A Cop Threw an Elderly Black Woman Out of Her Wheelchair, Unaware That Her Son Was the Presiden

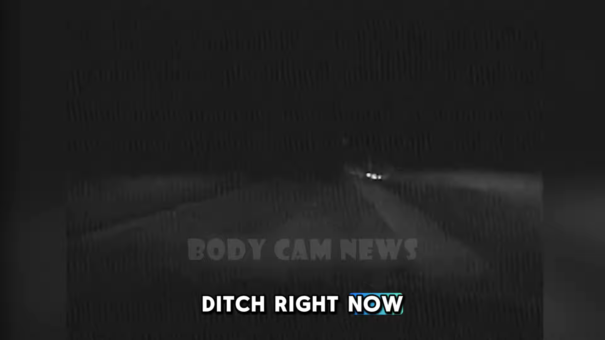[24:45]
Go for it. 8-0-5-10. We're driving Wisconsin-Plate. Adam Lincoln-Young, 8-5-2-7. Adam Lincoln-Young, 8-5-2-7. We're still on Big Creek Road. It's driving through the East Ditch right now. I'm from North End. D.C. I'm from North End, D.C.
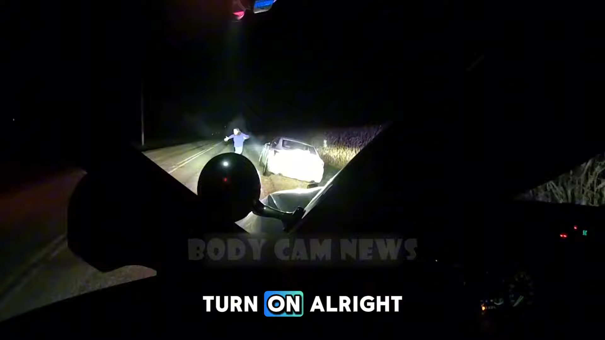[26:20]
as the speed increased, her car eventually went off the road, crashing into a ditch.